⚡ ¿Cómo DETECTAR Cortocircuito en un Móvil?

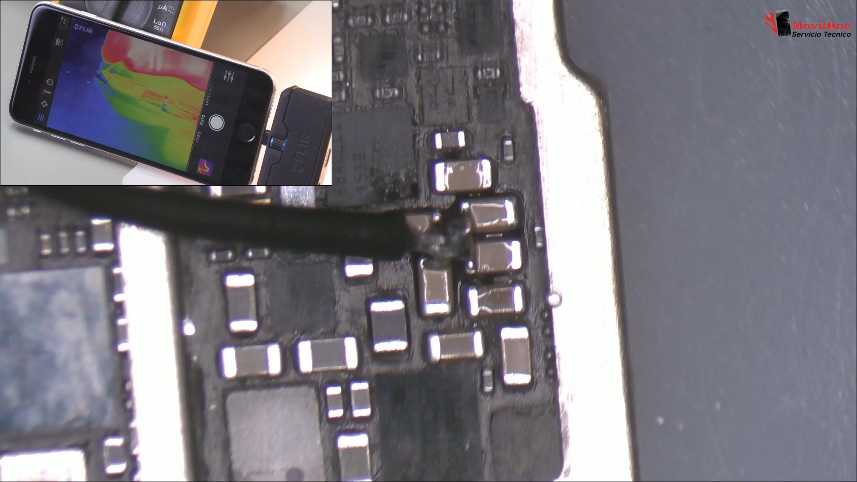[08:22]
Hemos preparado esta placa base que es donde vamos a iniciar el voltaje y justo esta área donde hay varios condensadores unidos. Ernesto ahora nos va a explicar el por qué hemos escogido exactamente este punto o esta área. Bien, el por qué de la unión de estos cuatro puntos es porque en realidad un cortocircuito no es otra cosa que una demanda grande de electrones y yo necesito un área física para introducir la cantidad de electrones que me están pidiendo.